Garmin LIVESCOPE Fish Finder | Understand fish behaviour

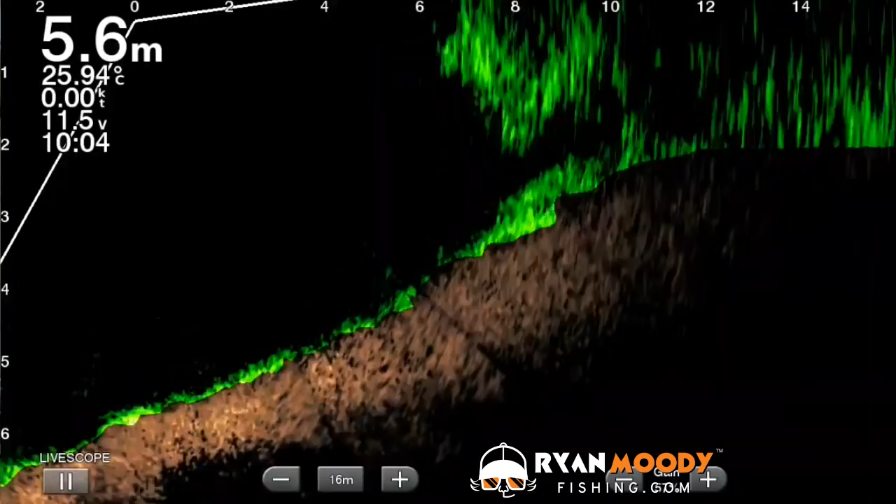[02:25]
On screen: depth 5.6 m, water 25.94°C, speed 0.00 kn
It's like a torch beam on an angle and what it is is as you move the transducer, you're shining on a different spot.
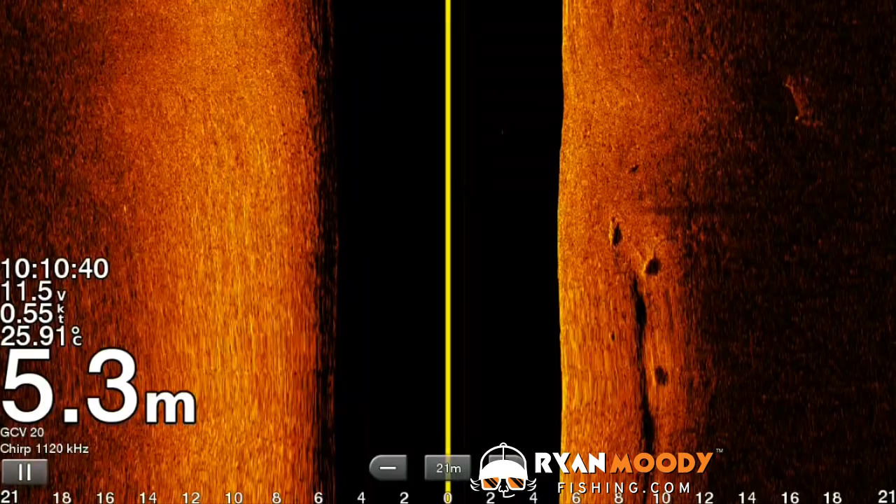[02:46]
On screen: depth 5.3 m, water 25.91°C, speed 0.55 kn
So I've now turned over to LiveScope and what I can do
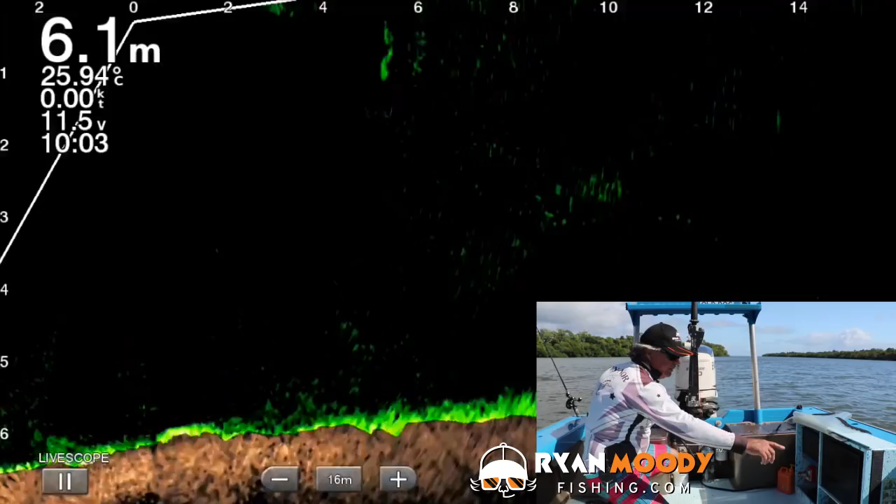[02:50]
On screen: depth 6.1 m, water 25.94°C, speed 0.00 kn
is I can move this transducer over towards the ledge and you can see the bottom coming up there now, moving it slowly up the ledge
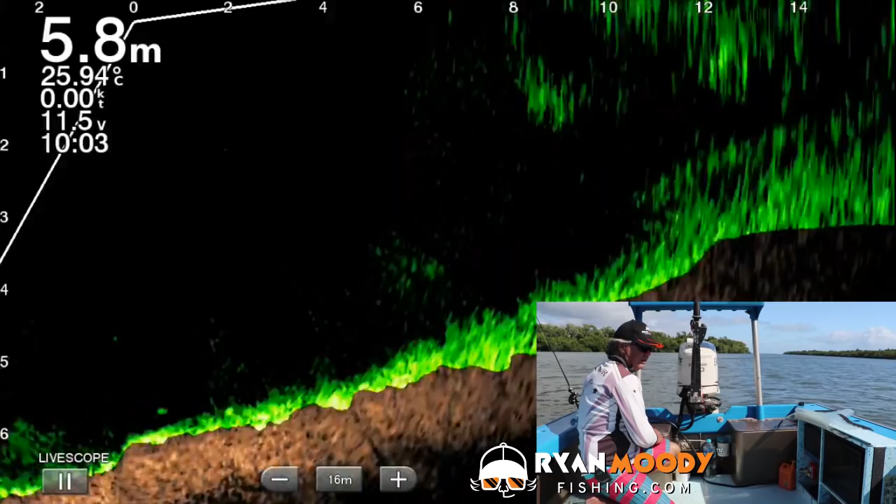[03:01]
On screen: depth 5.8 m, water 25.94°C
and I could just see them there before. There's one up around that three metre mark, you can just see them hugged in tight. We've got a bit of tide moving at the moment so they're in a little bit tight. So I can just move that around, you can see a couple more there moving in. They're only 70 centimetre fish. You can see them moving down the ledge there now, two of them.
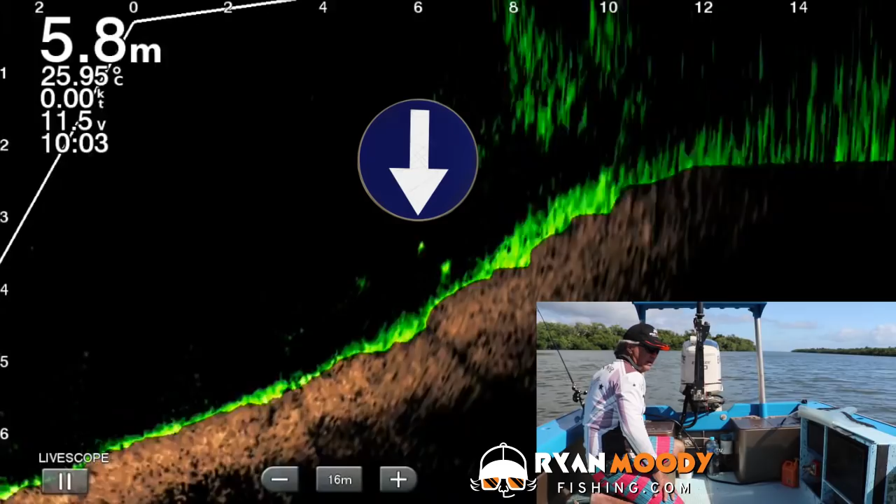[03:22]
On screen: depth 5.8 m, water 25.95°C, speed 0.00 kn
And I can just move the beam to keep up with them, sometimes you'll miss them. Looks like these ones are just behind us a little bit because my transducer is now facing right over.
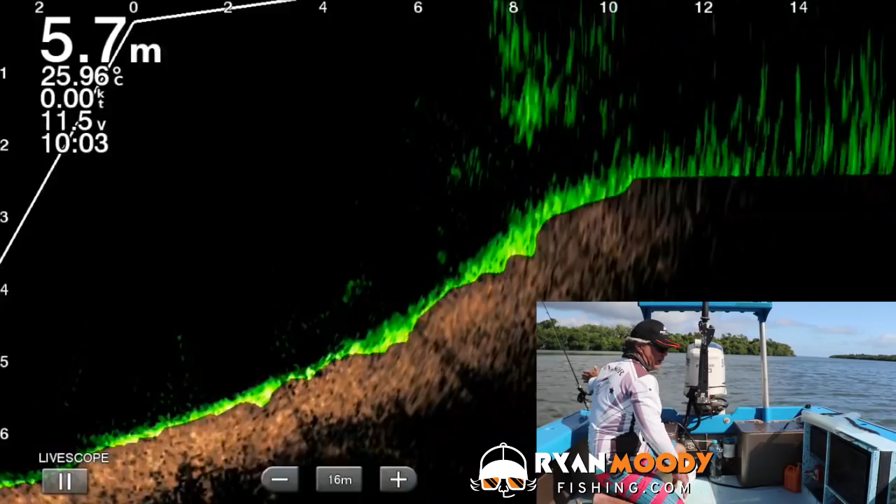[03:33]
On screen: depth 5.7 m, water 25.96°C
So if I back my electric motor off a little,
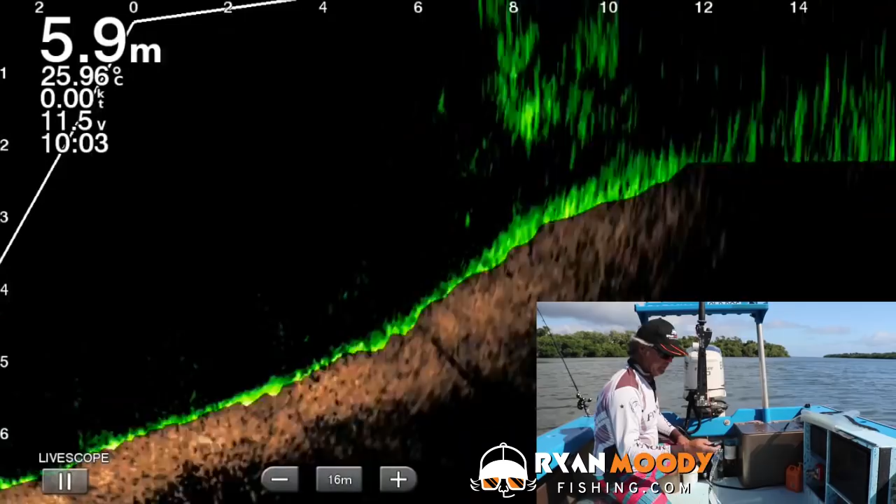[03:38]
On screen: depth 5.9 m, water 25.96°C
slip back and get a bit closer to them. You can see them just suspended off the ledge there, there they are moving around.
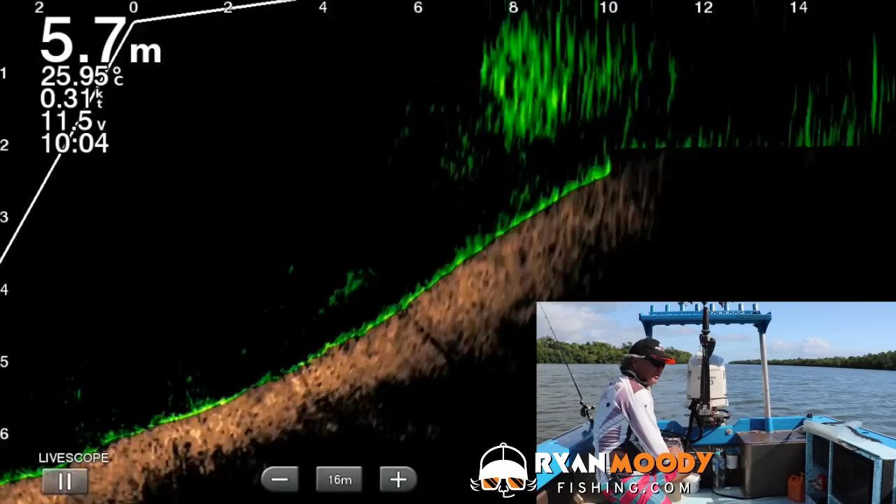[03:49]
On screen: depth 5.7 m, water 25.95°C, speed 0.31 kn
They're only smaller bar as these ones. So it gives you the ability to look along ledges and they're out
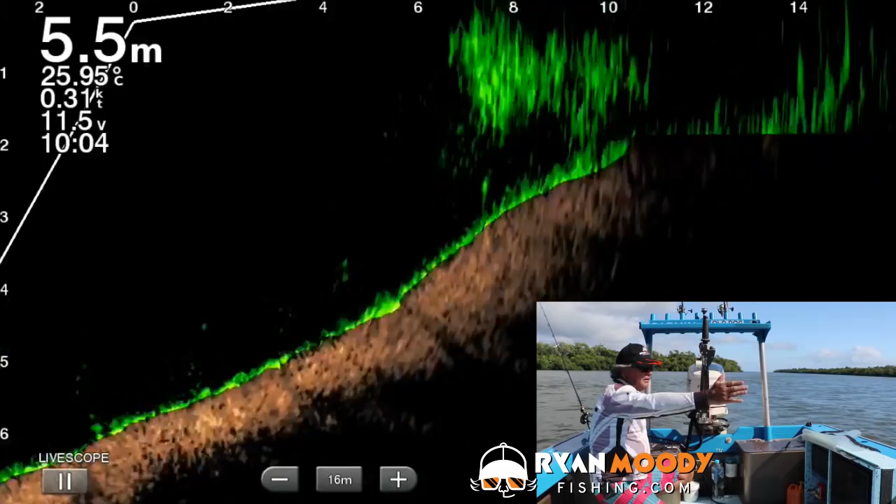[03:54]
On screen: depth 5.5 m, water 25.95°C, speed 0.31 kn
in the deep water as well so you can cover whatever you want, it's just like shining a torch around in the dark.
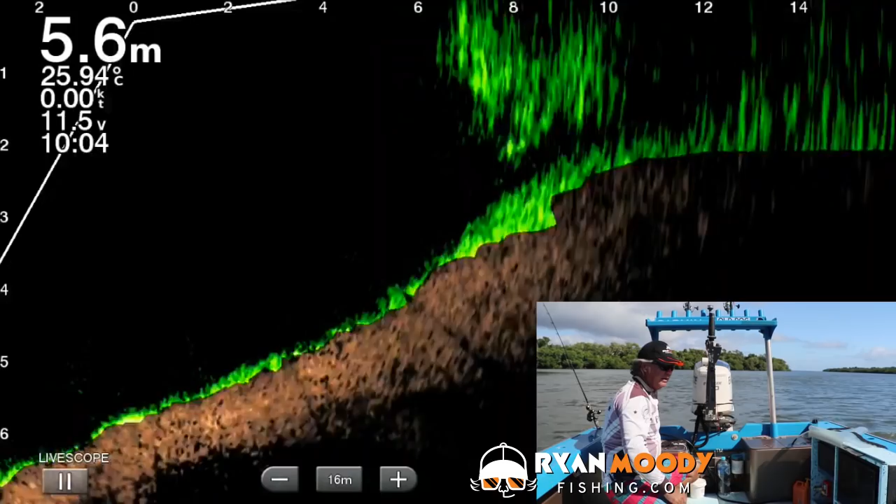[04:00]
On screen: depth 5.6 m, water 25.94°C
So it allows us to follow the movements of thread fin and things like that in holes. Fish that don't like to hold up, things that like to move around, you can follow them and keep an eye on where they're dropping and changing to.
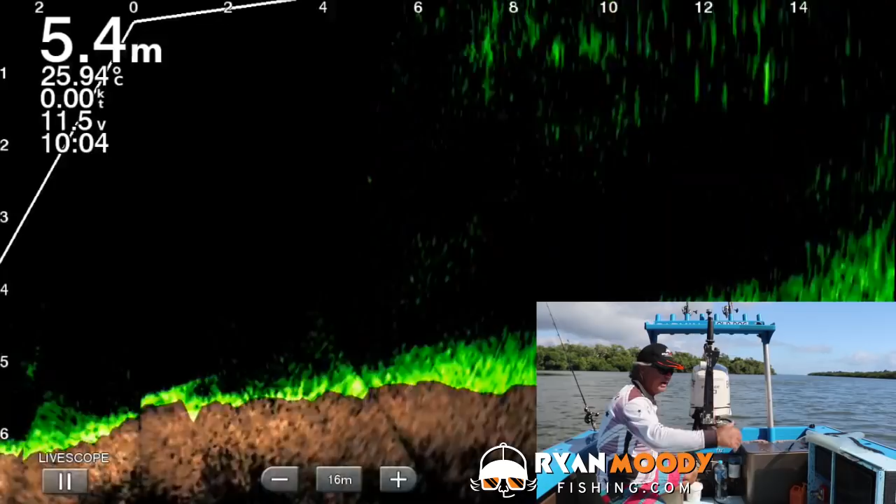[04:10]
On screen: depth 5.4 m, water 25.94°C
You can just see those fish in there around that three metre mark on the top of that ledge.
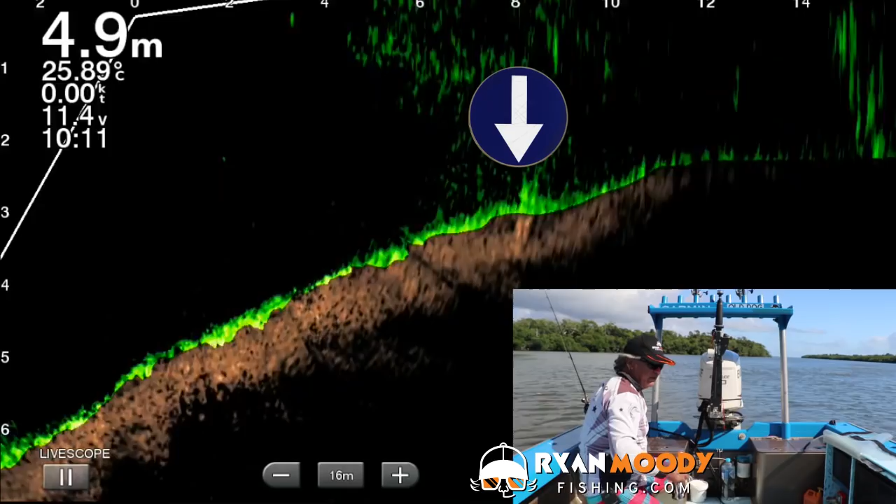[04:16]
On screen: depth 4.9 m, water 25.89°C, speed 0.00 kn
There's just a few of them holding together there. So that's my transducer pointing over there where I saw them on the side imager.
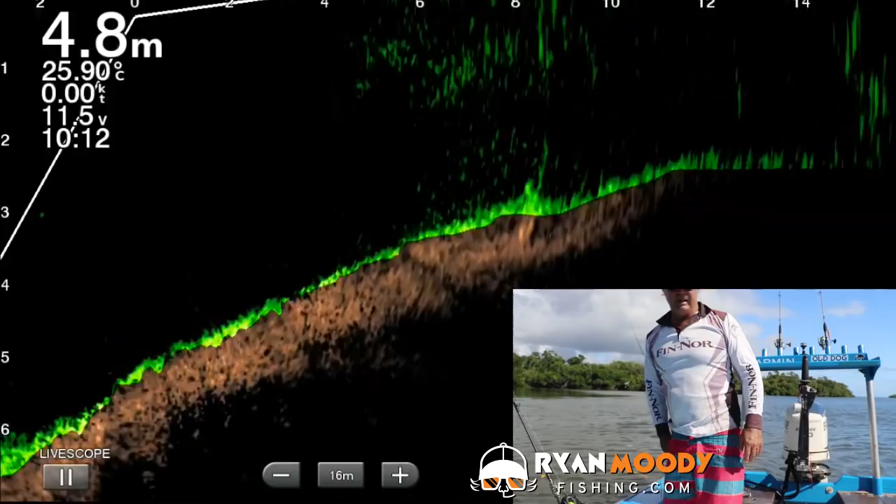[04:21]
On screen: depth 4.8 m, water 25.90°C, speed 0.00 kn
Now we can fish on them. So let's just see if we can see the lure on that angle.
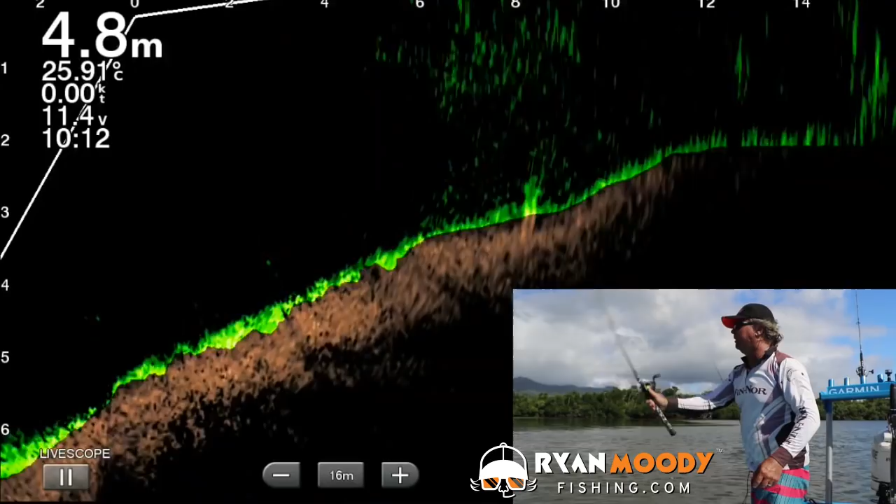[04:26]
On screen: depth 4.8 m, water 25.91°C
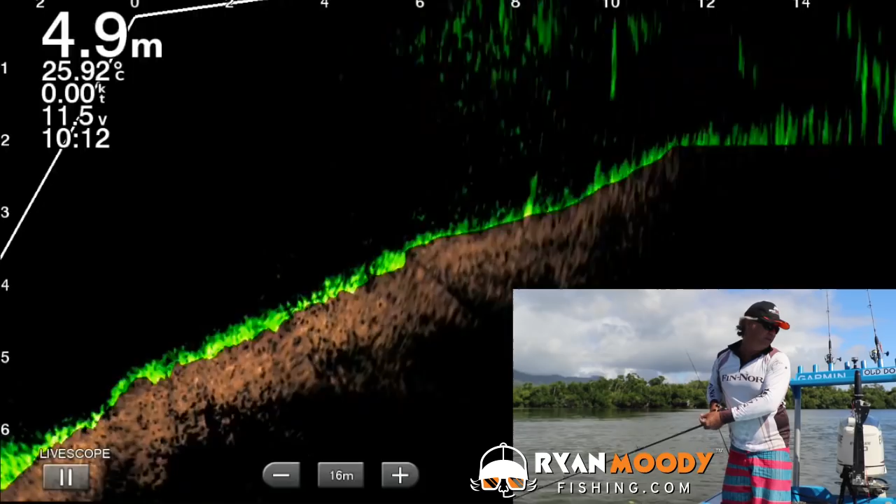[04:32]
On screen: depth 4.9 m, water 25.92°C
And there's lure sinking down, boom, on the bottom, jig up, right on their nose.
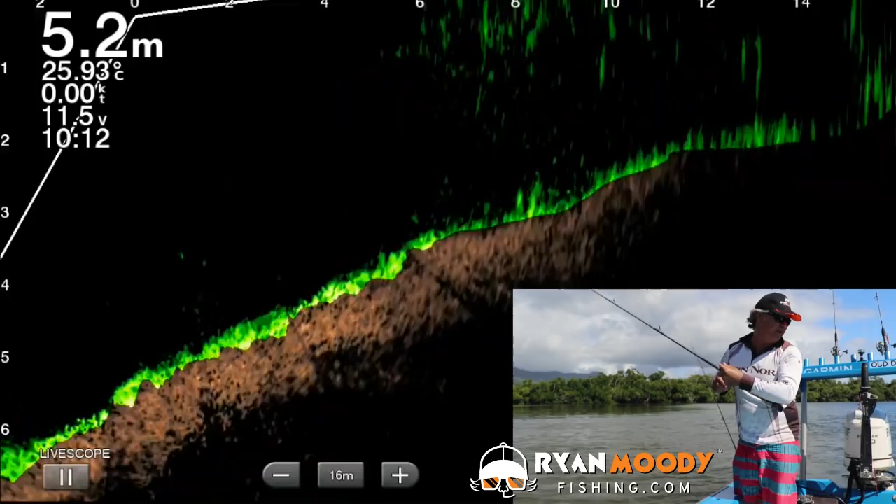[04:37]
On screen: depth 5.2 m, water 25.93°C
Come on, come on, oh one's having a follow, a couple of little fish following it there. You can see them on the screen, no they left it now, oh no, look at them, they're following but they're very toe-y. No, it's gone out of the beam now.
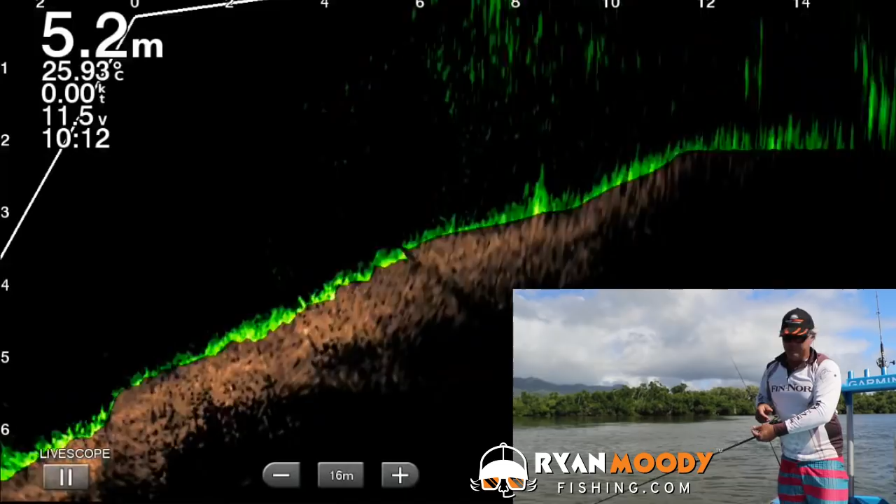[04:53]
On screen: depth 5.2 m, water 25.93°C
That's what some fish species do, we've got a big wind change today, the barometer's moving a lot. But I had a follow, you can see the fish follow so they'll probably go back in there and resettle again.